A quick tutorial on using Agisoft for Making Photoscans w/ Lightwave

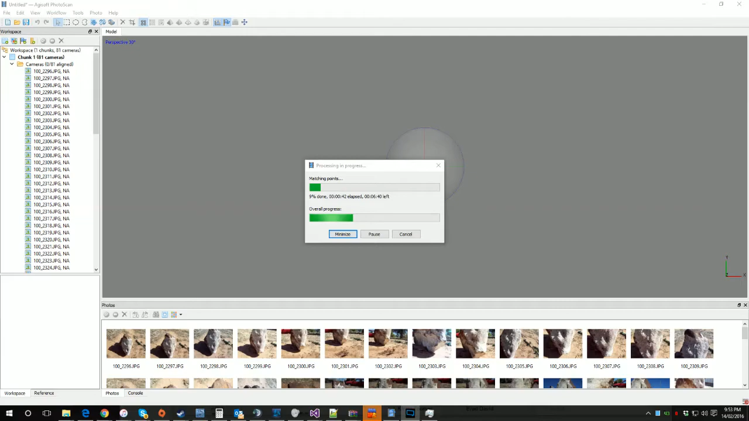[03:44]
OK. So it's finished it's little bit of pieces here. For some reason on mine it always seems to come in upside down.
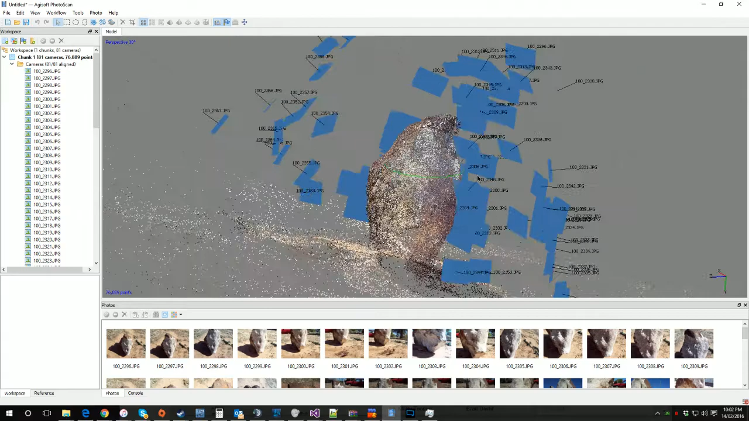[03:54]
It's world space or something. I don't know. But this is what we've got so far.
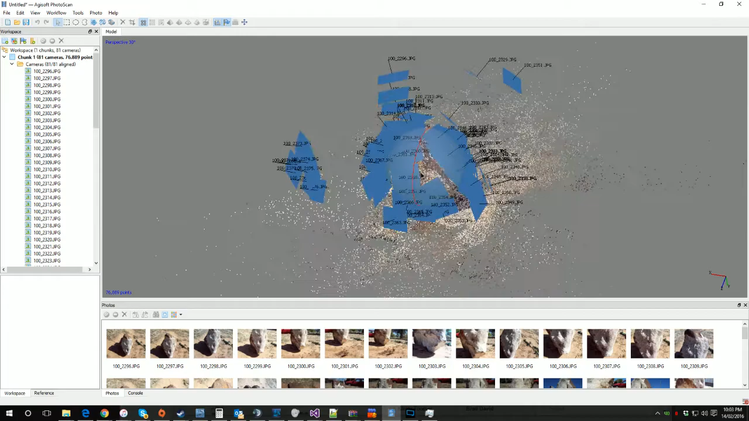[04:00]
A point cloud more or less. As we can see it's aligned the photos up as best it could.
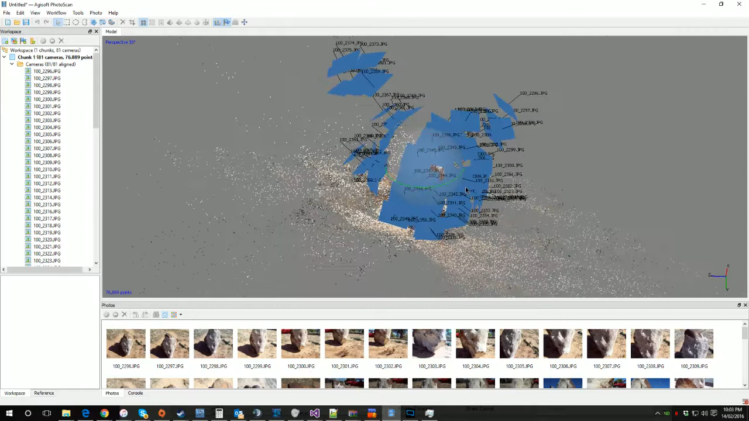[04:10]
And we have a lot of excess data. I mean it's got my car over here. It's got bits and pieces over here.
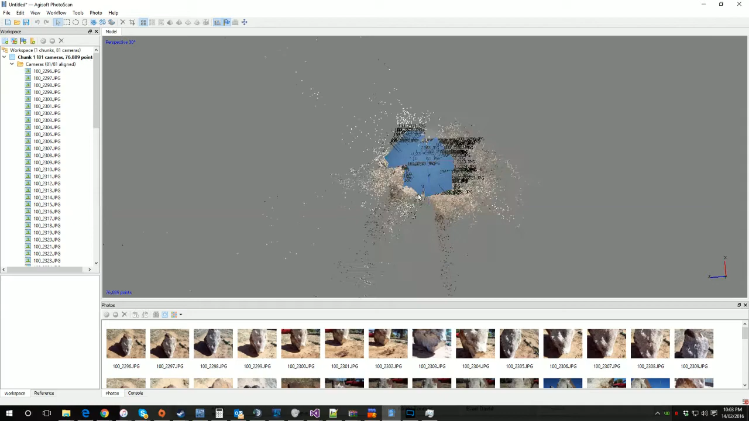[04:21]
A lot of it we don't need. So.
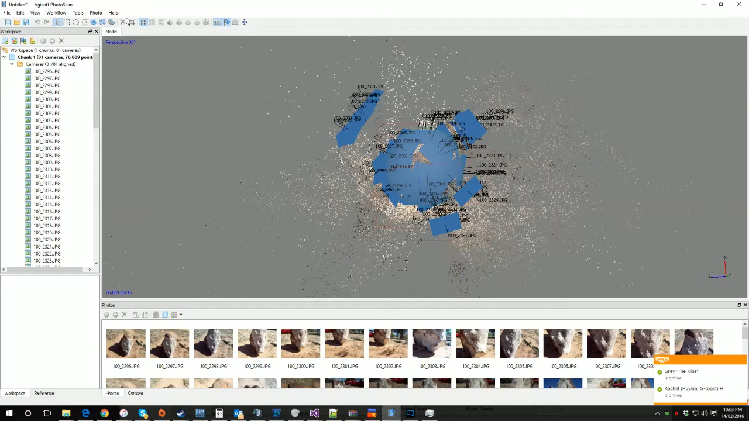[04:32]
Now that I've unmuted myself after needing to sneeze. We come up here.
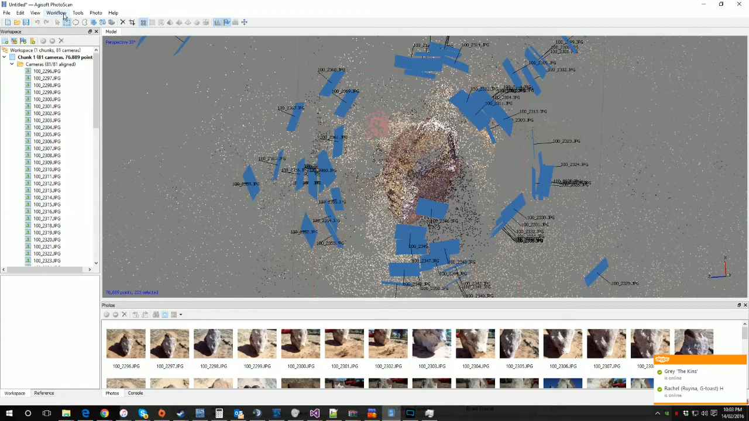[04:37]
Select the marquee tool. And the reason we're selecting the ants. Is we're going to select this box here.
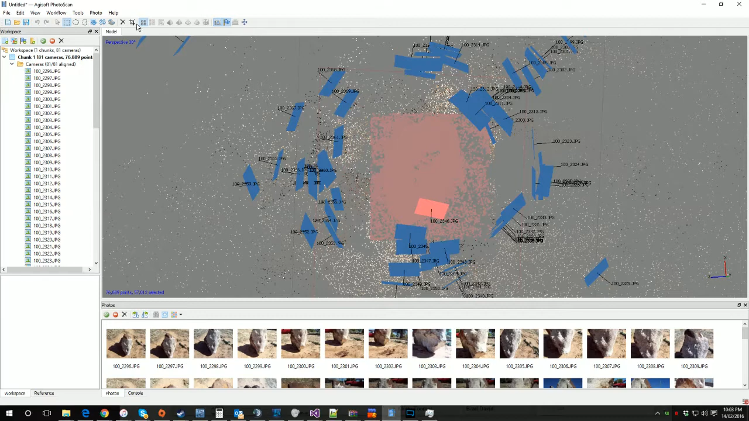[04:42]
Which will give us the rock itself. And we're going to crop down to that. So we've gotten rid of everything but it for the moment. Now we're going to go to here. And we're going to lasso and get rid of a lot of
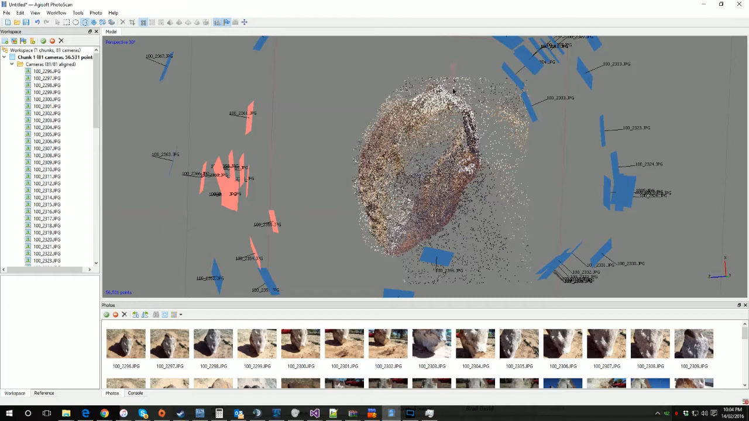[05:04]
the external side bits and pieces that we don't need.
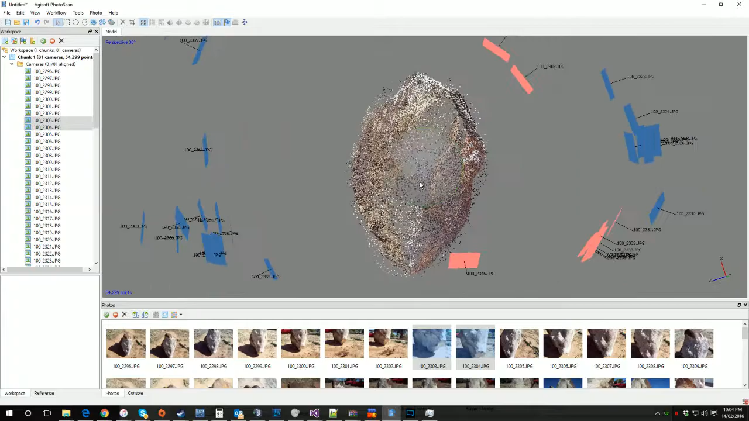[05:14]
Now we're going to rotate down and around.
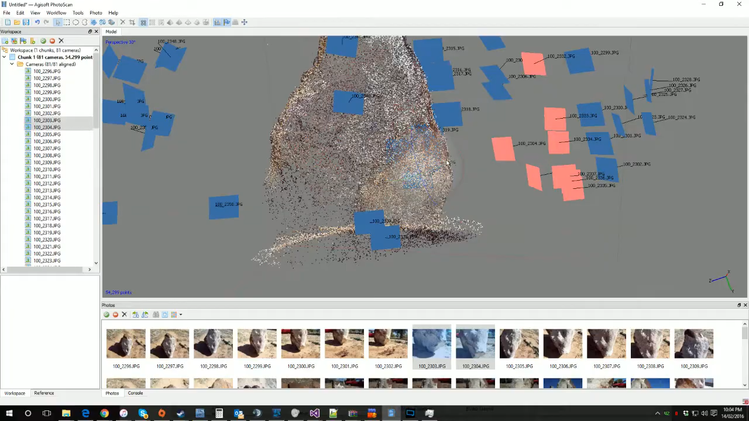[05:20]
Got a little bit in here we can get rid of. Don't need that. And what we're doing is by doing this we're actually. Hopefully we should be able to speed up our next set of calculations.
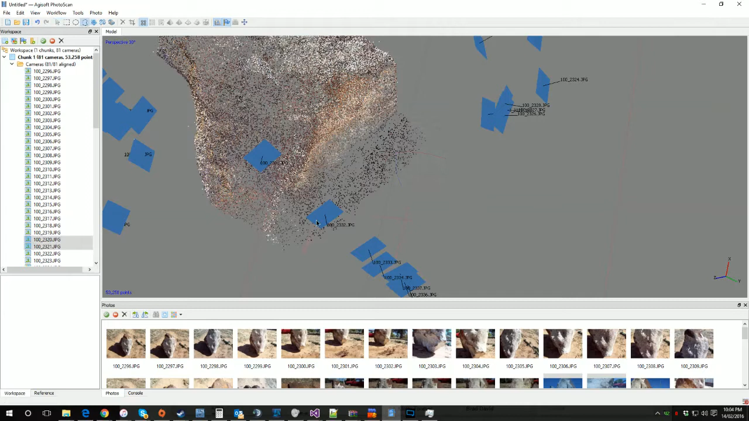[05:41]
Because there's less excess data for it to have to worry about.
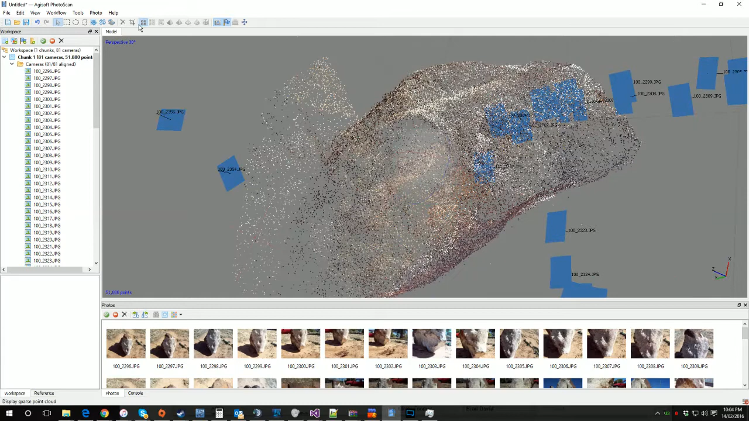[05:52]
So this will do. For a quickie. Normally I'd. Clean it up just a little bit better. But at this point we go workflow. We tell it that we want to build a dense cloud. Um.
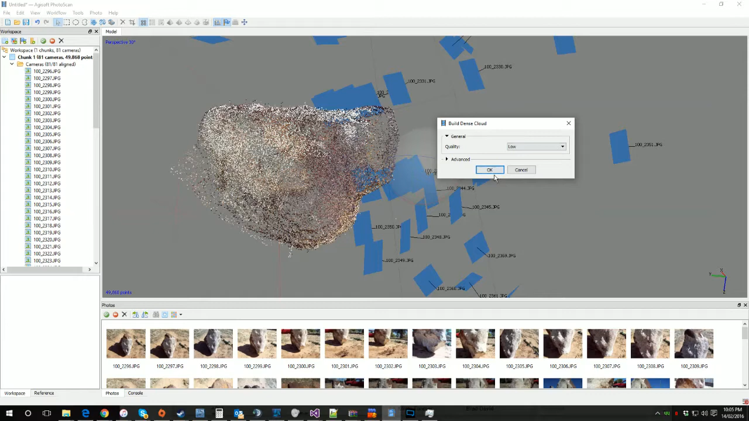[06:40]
Depending on the quality you want. We're just going to do low. You'll notice it starts up again. It's loading the photos. It's reconstructing the depth map. And then you go to the front. And, you know. The most important thing. Yeah. And, you know. But we're going to get to the ready. In the end. Six. F-f-flair. I'm going to hit the paint. On the top of this.